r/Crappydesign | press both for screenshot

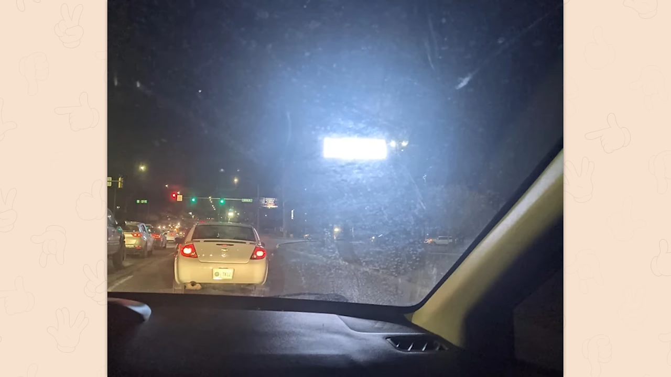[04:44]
At that point, just put a spotlight aimed at the drivers. I mean, that'll probably get the point across just as well.